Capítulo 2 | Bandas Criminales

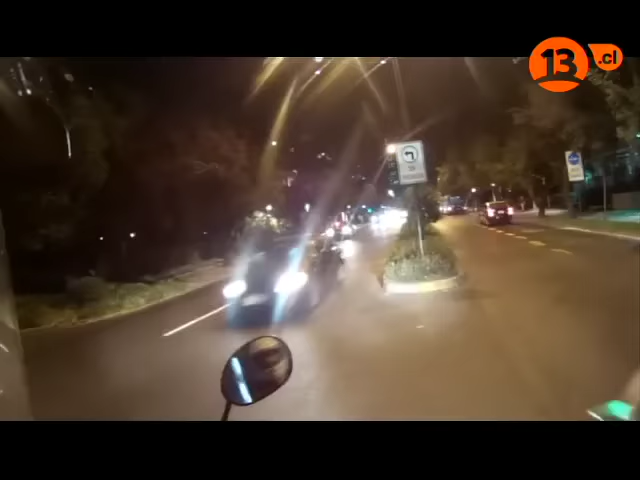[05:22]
Dale, tú por acá, tú por acá. Carabineros recibió una alerta que, por sus características, podría tratarse de un nuevo robo de autos de la banda a los Yungay.
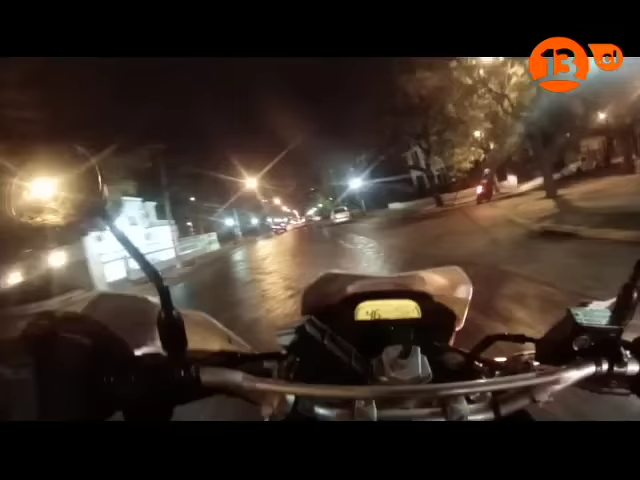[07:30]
Carabineros entra inmediatamente en acción y dos motoristas van en busca del sujeto.
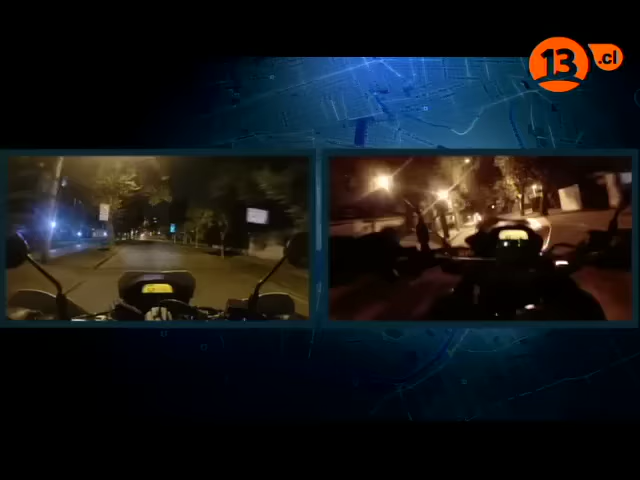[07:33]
Por las características del robo y del individuo entregada por las personas, todo indicaría que se trataría de un integrante de la banda de los Yungay.
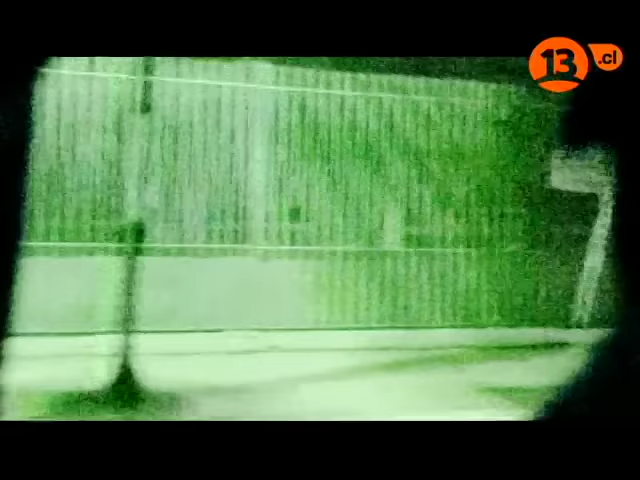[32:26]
Finalizamos el recorrido con Carabineros y al separarnos de ellos,
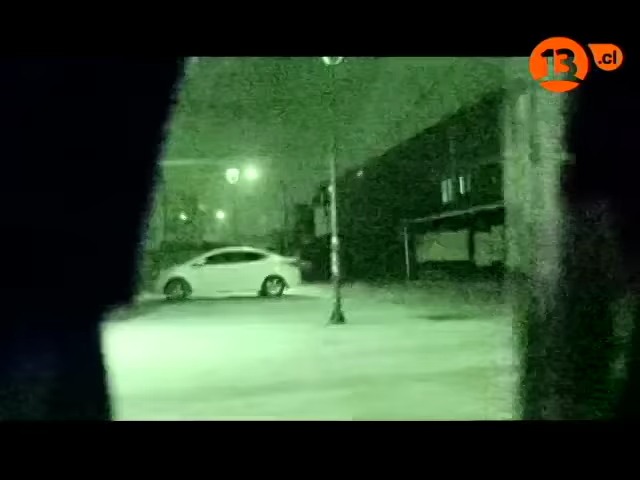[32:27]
nos encontramos con un auto que al vernos escapa a toda velocidad.
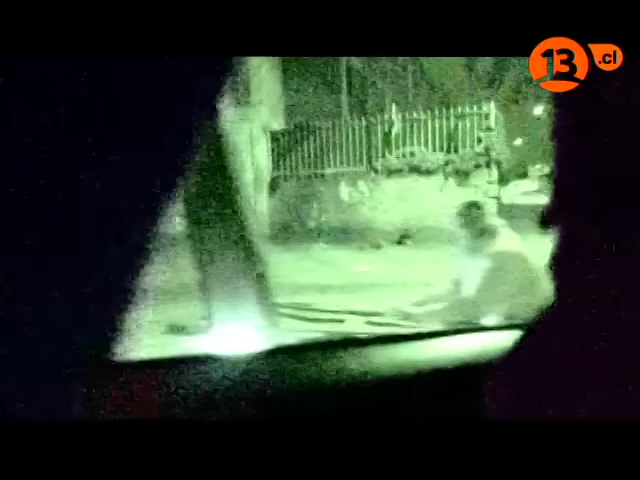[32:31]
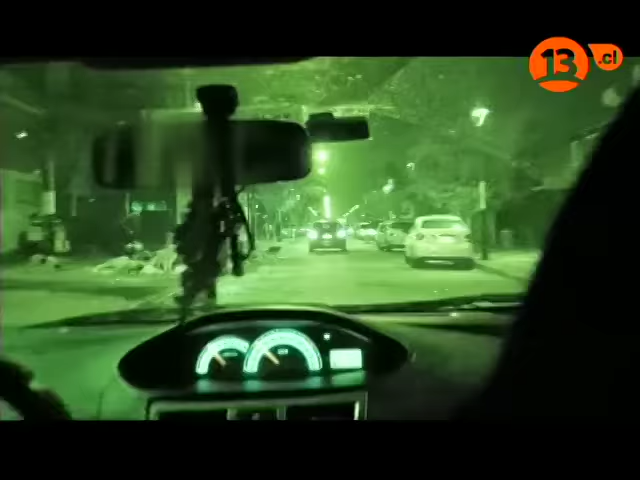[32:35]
Creemos que podría ser un integrante de la banda Los Yungay, así que nos decidimos a seguirlo.
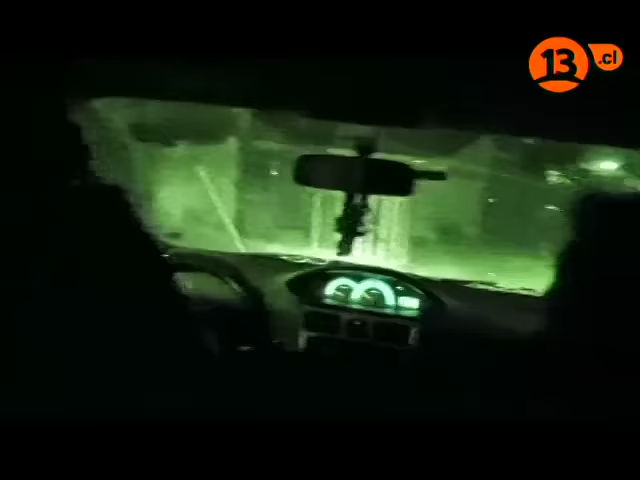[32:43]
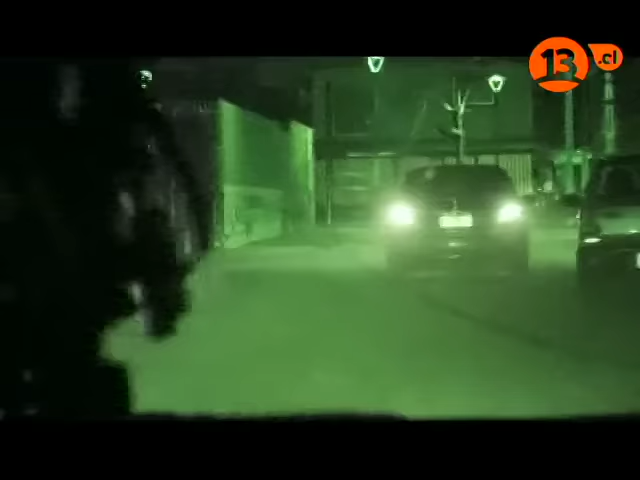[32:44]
Rápidamente el sospechoso vehículo aumenta la velocidad y no mide consecuencias
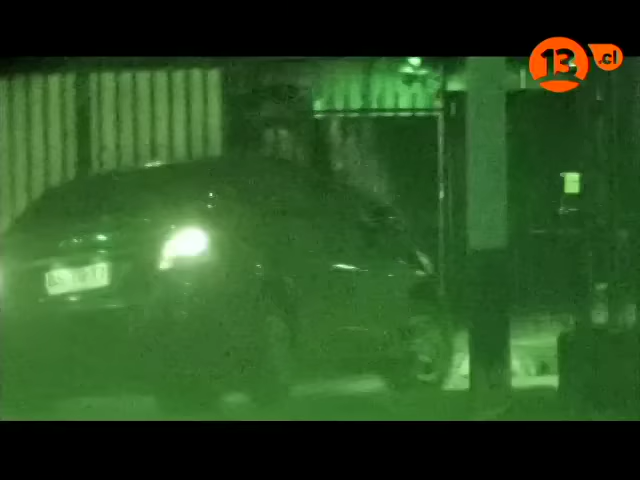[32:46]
para transitar velozmente por estrechos pasajes.
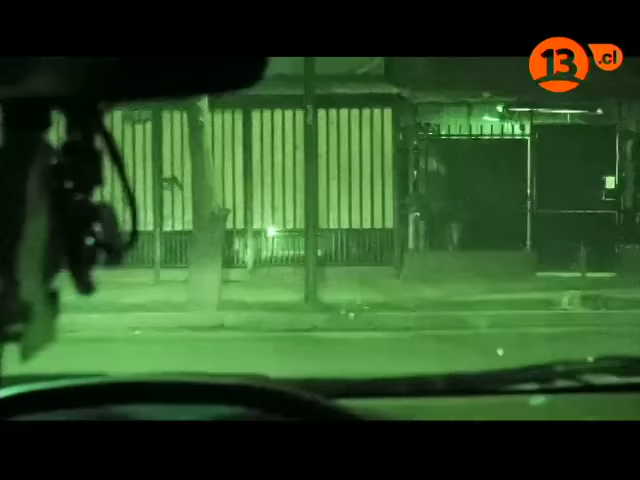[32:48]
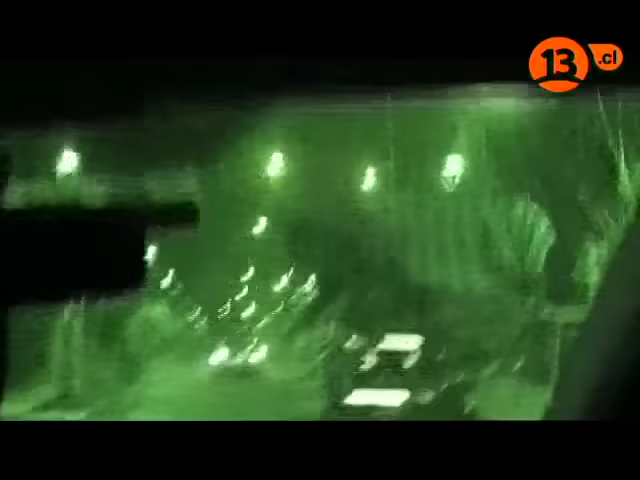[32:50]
Al parecer, creen que somos carabineros, por lo que nos quieren perder de vista a toda costa.
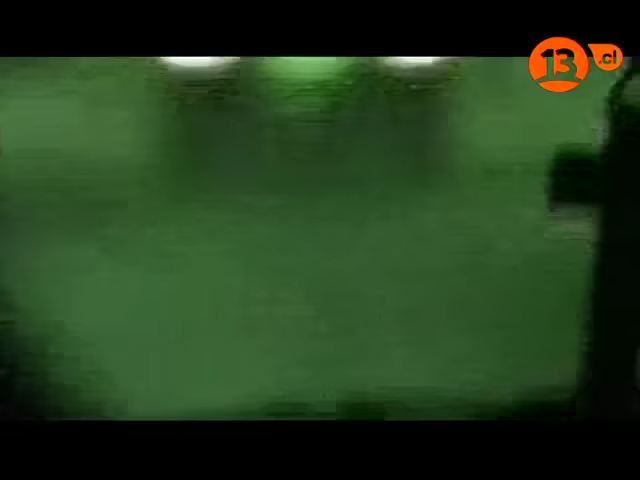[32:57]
De un minuto a otro, este auto se detiene.
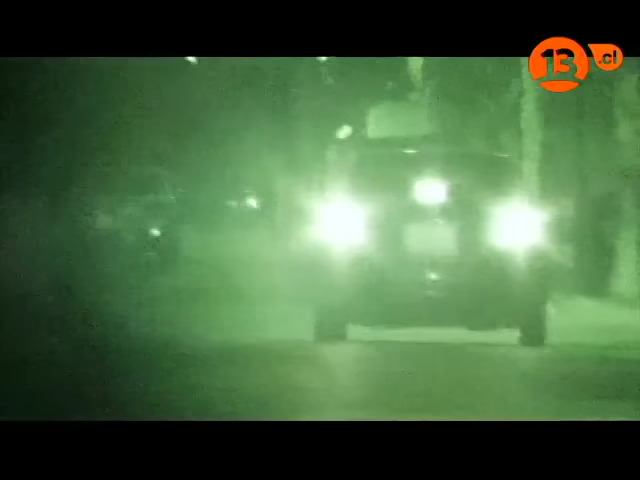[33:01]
Con una actitud sumamente desafiante, quienes están adentro del vehículo nos instan a que nos acerquemos. Pero eso no es todo. Segundos después, levantan un arma. Una clara señal de amenaza. No, doble aquí para allá nomás. Claro, están meta apuntando para acá los pendejos. No queremos correr riesgos, así que no insistiremos más por esta noche.
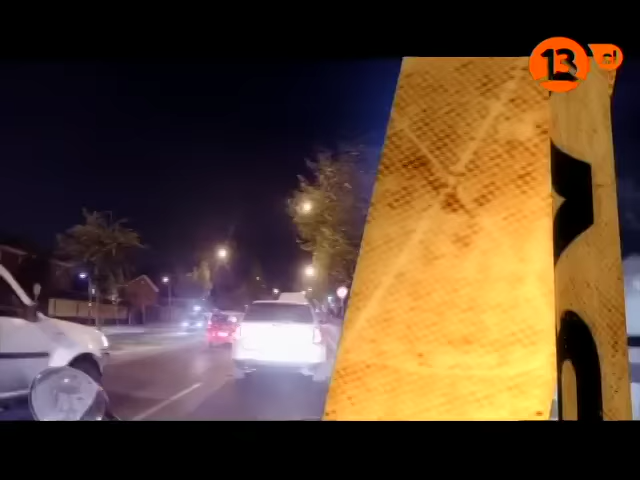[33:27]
Los patrullajes de la 19 comisaría son incesantes.
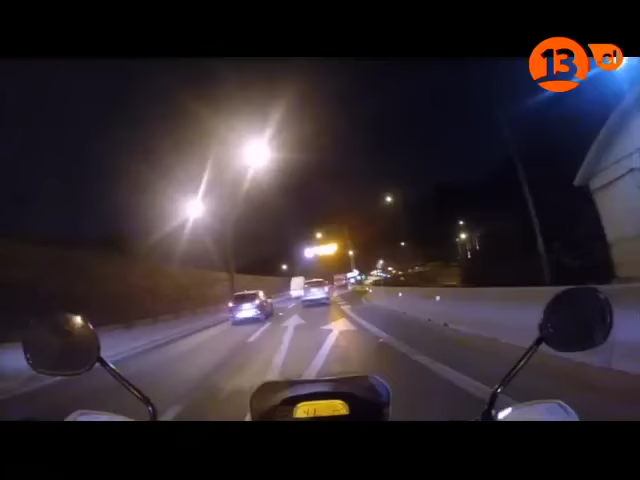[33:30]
En una calle de Providencia nos encontramos con dos mujeres en problemas.